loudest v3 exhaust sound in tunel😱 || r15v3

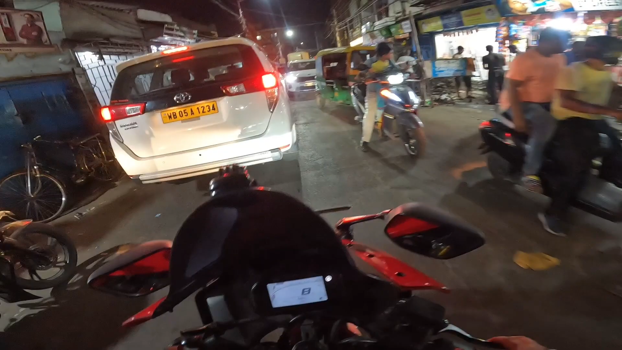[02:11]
इतना जाम है ना, बस्ता टाइट हो रहा, ऊपर से इतना गर्मी एकदम हो रहा नहीं भाई।
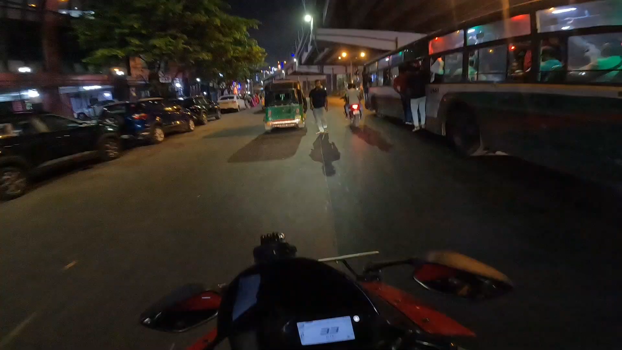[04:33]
अरे वो बस देखो एक बारी भाई, बस देखो आदमी लोग को देखो भाई, ए भी भाई तो पूरा बाहर झूल रहा है यार, सिग्नल गिरी ना, और यहाँ का लोग को देखो देखो, अरे भाई ए, ए। तो